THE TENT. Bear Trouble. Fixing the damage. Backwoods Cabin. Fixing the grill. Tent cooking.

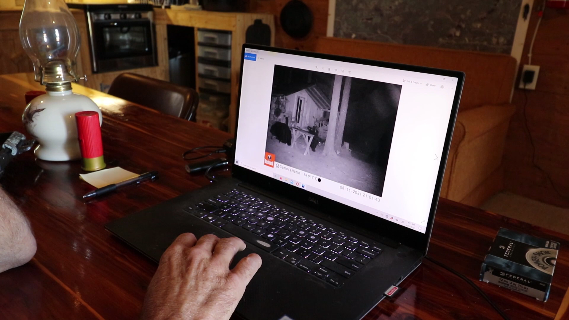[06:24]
Maybe that's all. I don't think that's all ripped yet. This is open. Let's see if he goes back up.
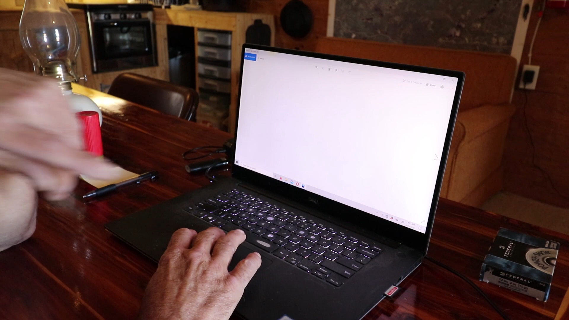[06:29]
Let's see. There it's all ripped. Must have just been right there.
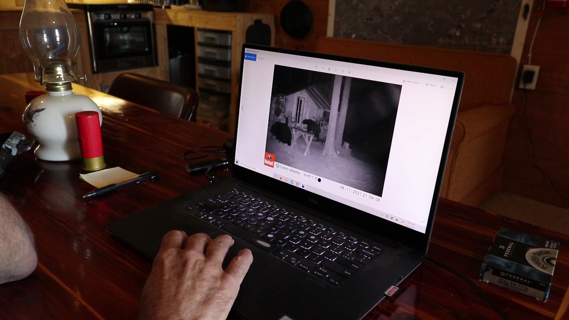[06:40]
21408. He's a pretty big bear.